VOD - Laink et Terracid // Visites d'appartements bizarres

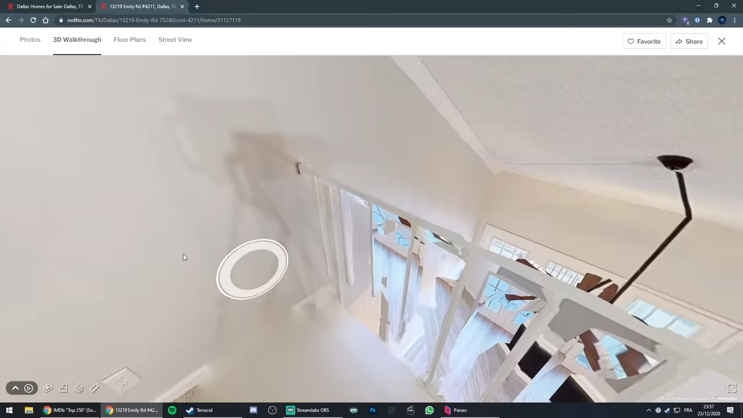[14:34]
Oh, petite mezzanine un peu, là, au-dessus. Bastillé. Avec un placard pour dormir. Pour dormir debout. C'est génial.
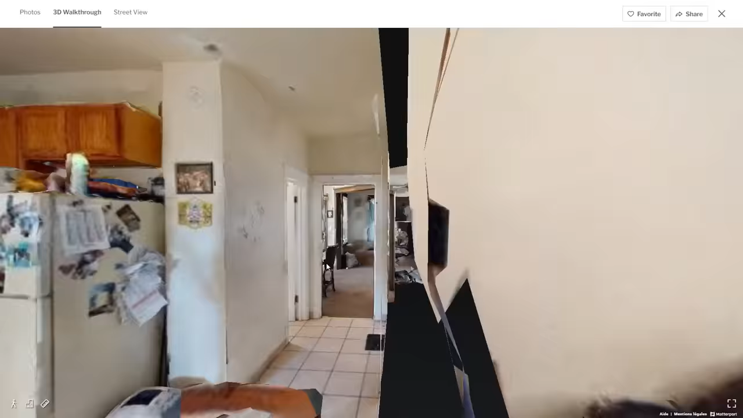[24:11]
C'est vraiment des ouf ! Je suis tombé sur ça, je me suis dit, mais putain, c'est trop bien ! Parce que tu peux voir le point de ta maison en 3D ! C'est incroyable ! Bon, on n'aura pas beaucoup de détails, mais c'est excellent !